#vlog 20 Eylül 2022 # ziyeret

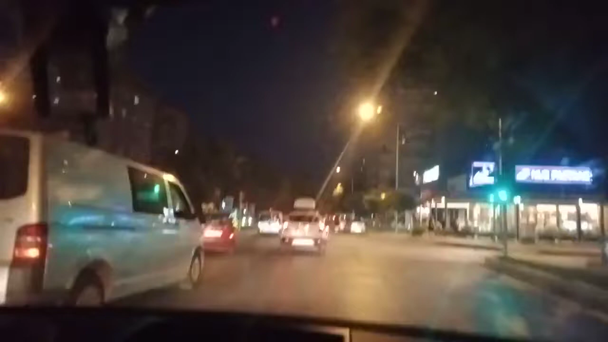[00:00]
Halil ve Müşerref ile Antalya'lı Gündem kanalına hoş geldiniz. Bugünkü yolculuğumuz Dokuma semtinde Eski Lara Caddesi, yani Çağlayan Mahallesi'ne olacak. Oraya malzeme bırakacağız. Gece çekimi olacak. Sizin için de keyifli olacak inşallah. Şimdiden iyi seyirler.
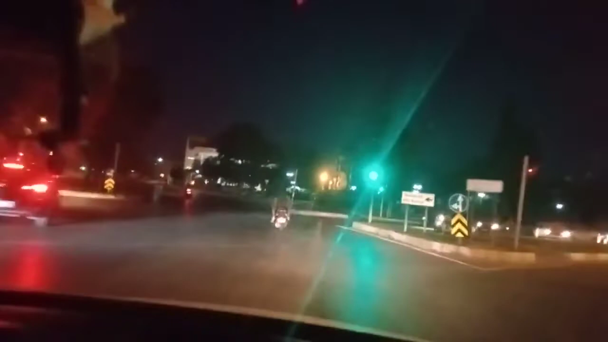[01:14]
Hemen şu karşı taraf Tarık Akan Parkı.
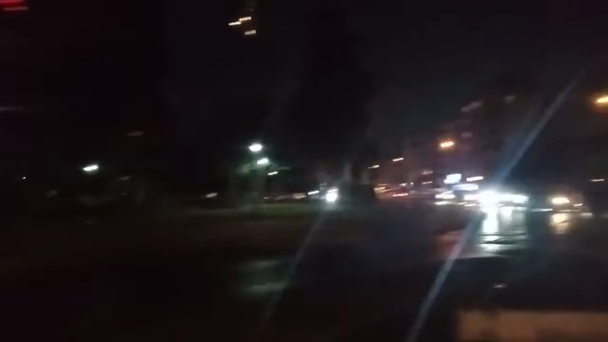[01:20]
Hemen sağdan çekersek şurası Tarık Akan Parkı.
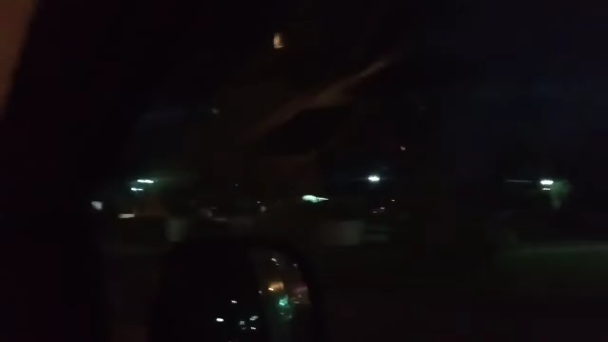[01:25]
Saat hemen karşımız Haşim İşcan Kültür Merkezi.
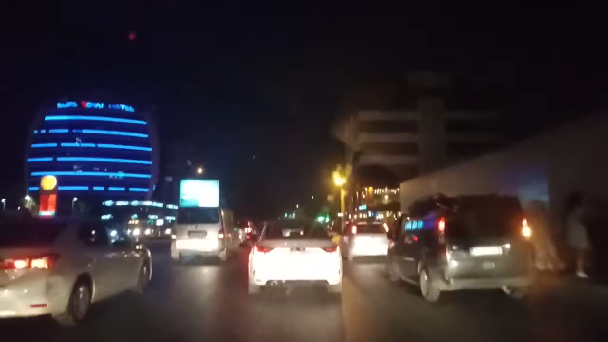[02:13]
Yorumlarda da bizim bu aksaklıklarımızı, iyi de kötü de bize yorumda bulunursanız seviniriz. Şu an Mevlana Kavşağı'na doğru ilerliyoruz. Bugünkü kameramanımız kanalımızın sahibi Müşerref Hanım.
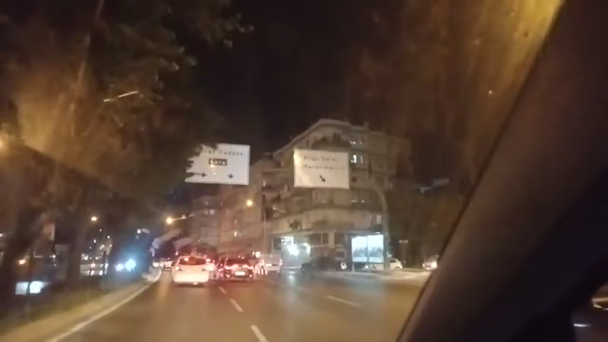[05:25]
Eski Doğu Garajı ve havalimanına doğru gidiyoruz hemen şu kavşağa. Biz şimdi Lara, Burhan Tunat kavşağına doğru gidiyoruz.
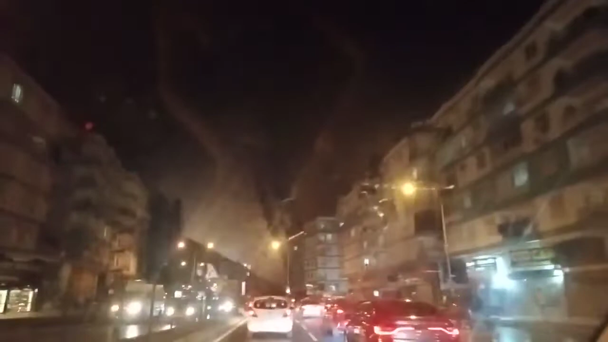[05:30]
Burhan Tunat yoluna doğru gidiyoruz. Burası Meydan kavşağı.
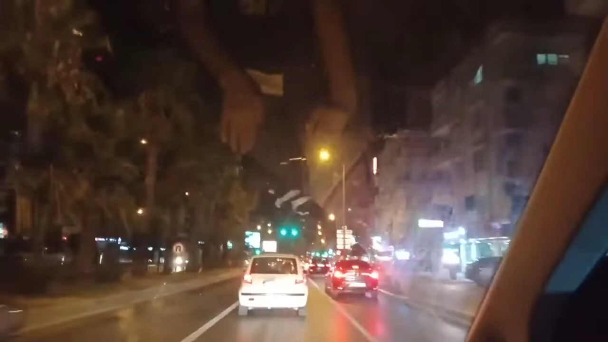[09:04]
Eski Mezba Kavşağı'na doğru gidiyoruz şu an.
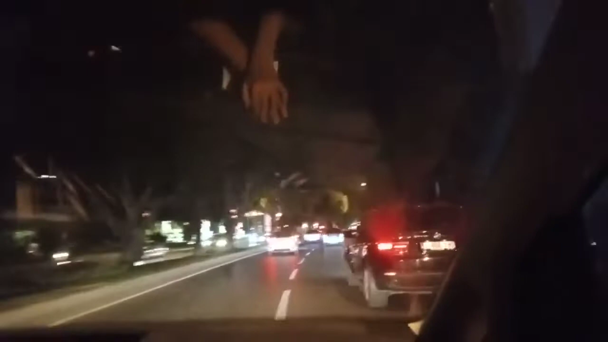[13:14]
Biraz önceki geçmiş olduğumuz kavşak Çınarlı Caddesi'nin kavşağıydı. Onu söylemeyi unuttuk size.
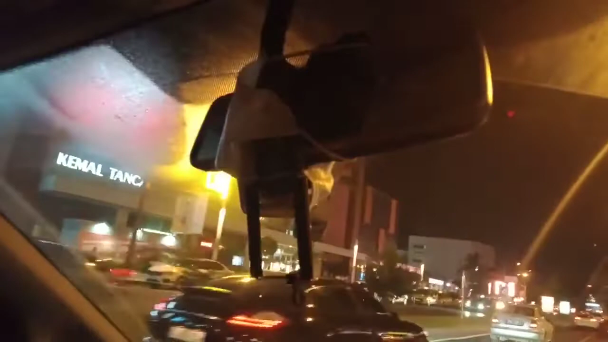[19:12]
Burası kent meydanı. Atatürk kent meydanı.